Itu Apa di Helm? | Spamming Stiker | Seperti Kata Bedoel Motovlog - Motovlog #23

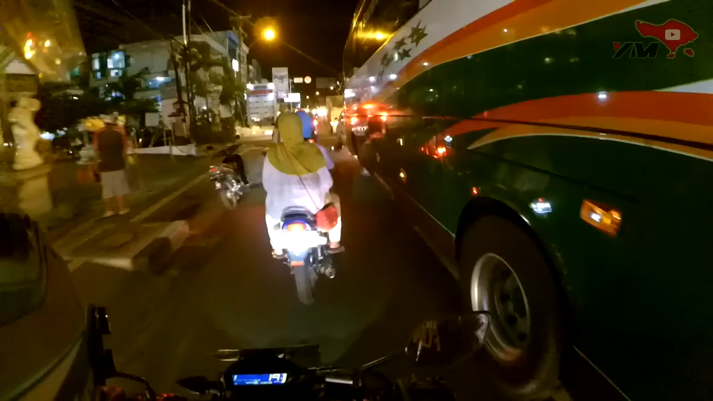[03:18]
Ya misal kalo Untuk jarak deket Palingan gue gak pake kamera
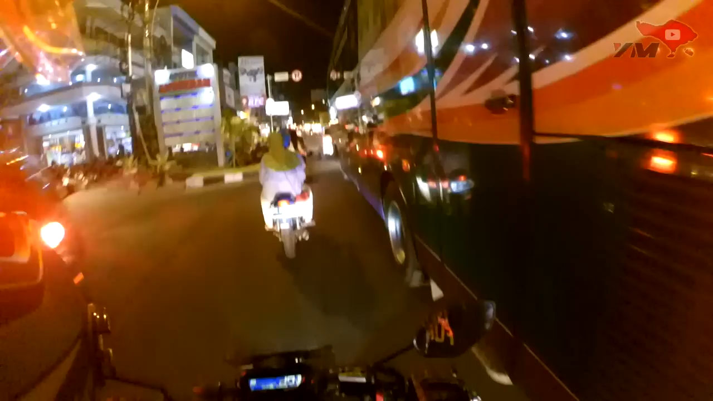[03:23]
Tapi kalo jarak jauh Ya Mungkin gue pake kamera Siapa tau Mungkin ada Suatu yang bisa gue bahas Di jalan
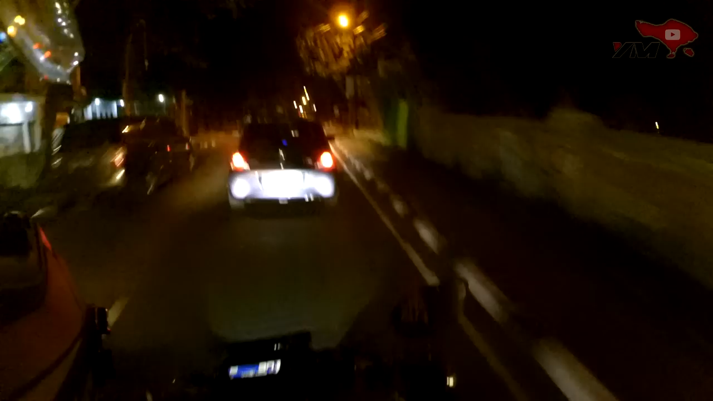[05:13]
Hehehe Jadi Ngomongin tentang Kamera yang ada di helm gue Ya Begini Kameranya
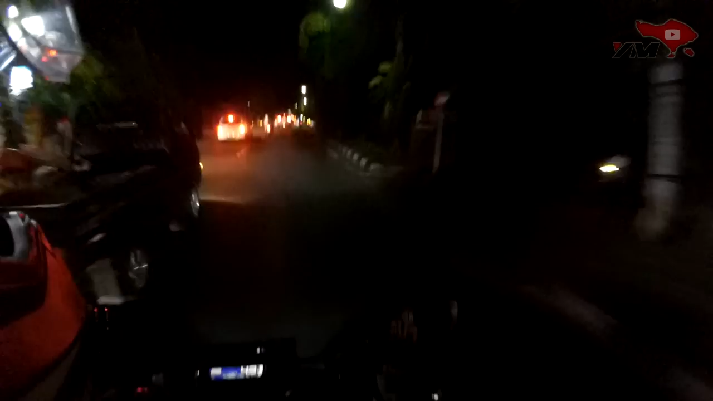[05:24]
Tidak bisa beli gopro Istilahnya Kangguin Bahasa balinya Kangguin apa sih Ya Syukurin lah intinya Syukurin Sudah bisa Punya xiaomi
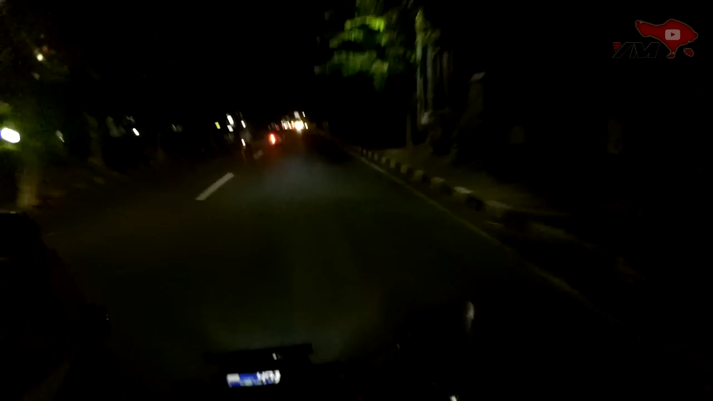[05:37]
Kalo kalian Motoclocking Pasti Kalo pake kamar di helm gini Diliatin sama orang-orang Pasti
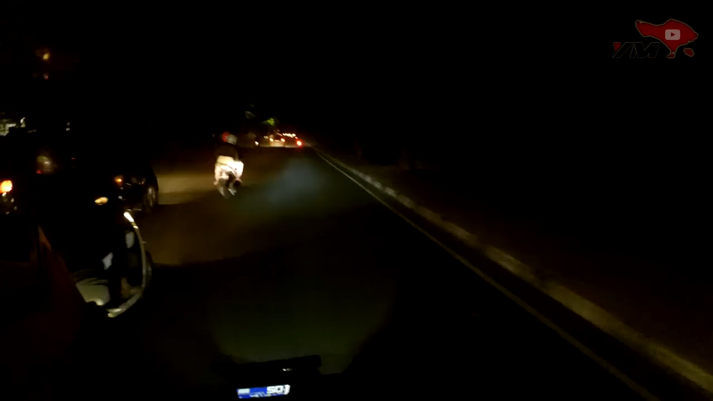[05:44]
Kadang-kadang Diliat aneh juga sih Tapi jujurnya Ini menyenangkan Lagi gue Oh ya Biar gak lupa juga Kalo motoclocking Itu kan Naruh helm Eh Naruh helm di kamera Naruh kamera di helm